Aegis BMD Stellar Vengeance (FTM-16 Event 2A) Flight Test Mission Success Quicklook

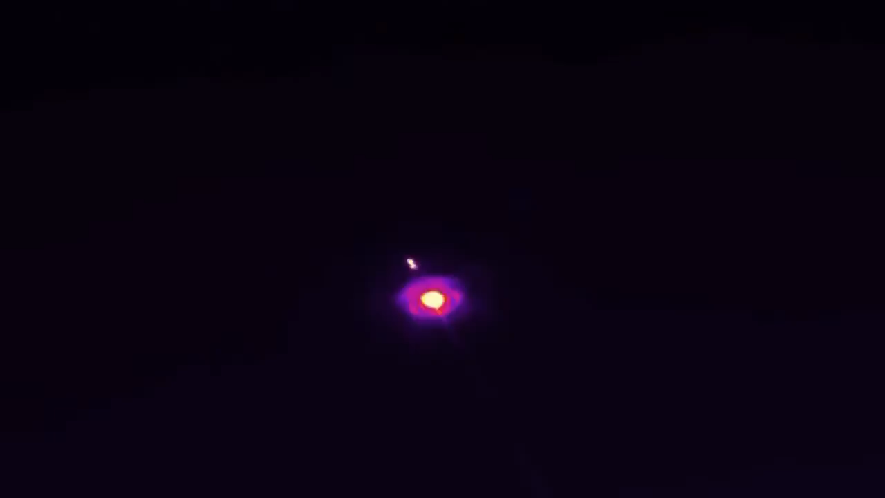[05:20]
Fire Control System and used to aide the sailor in determination of the kill. Numerous ground, sea, and air-based platforms observe the intercept.
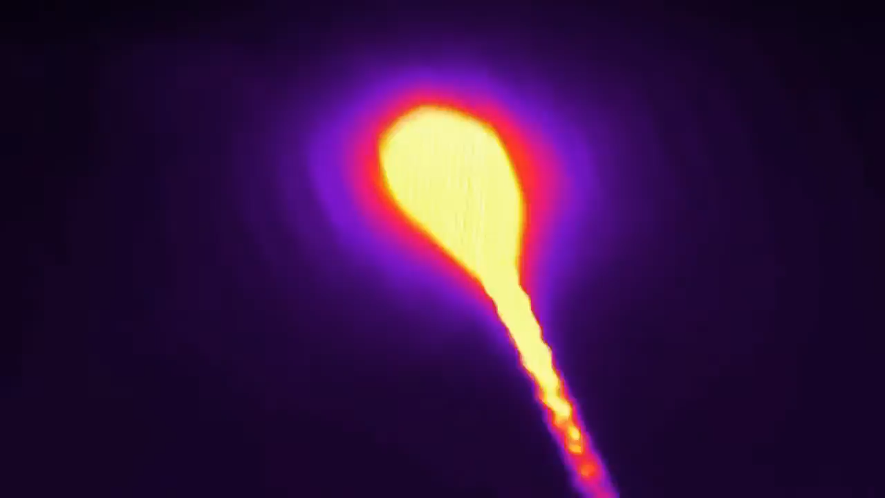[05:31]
The energy from the hit-to-kill impact is calculated to be in excess of 125 megajoules,
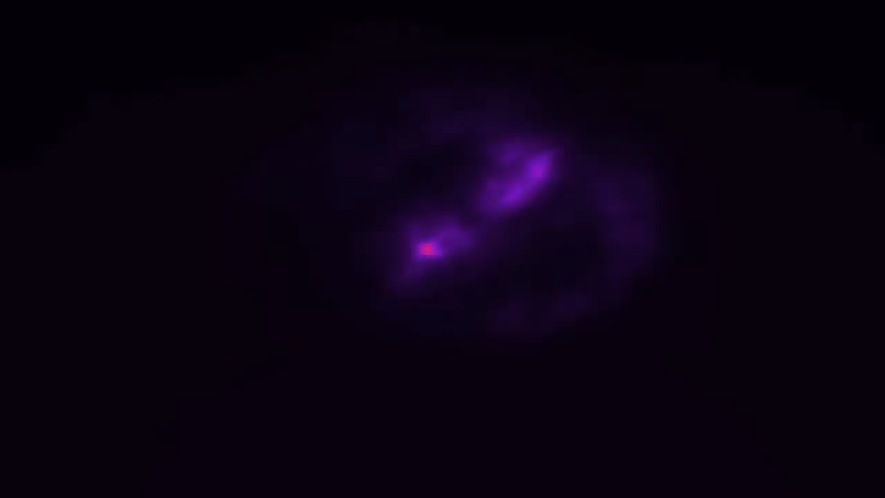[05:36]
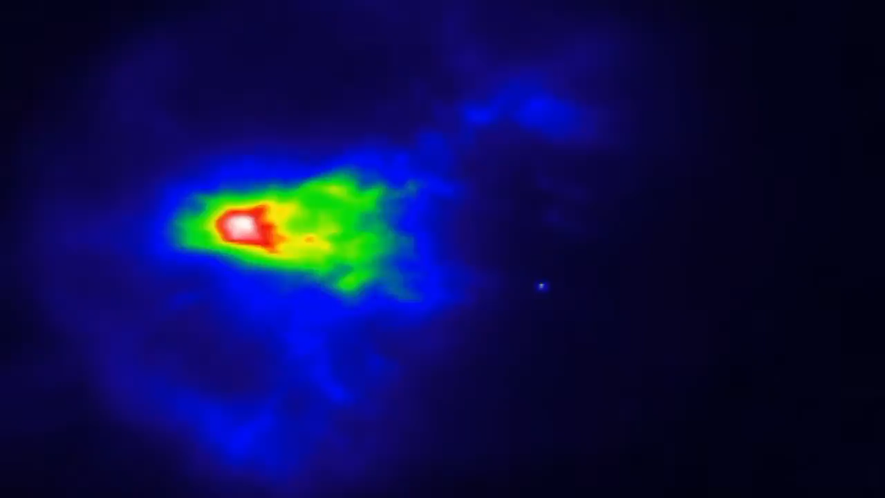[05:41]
the equivalent of a 10-ton truck traveling over 600 miles per hour.